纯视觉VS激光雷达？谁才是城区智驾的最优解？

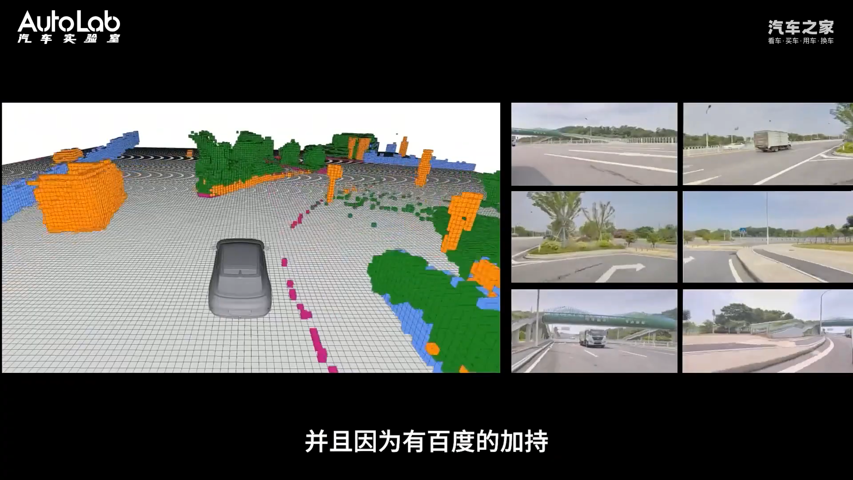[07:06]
在覆盖率上做到了绝对的跃跃领先而且S2界面的渲染还非常的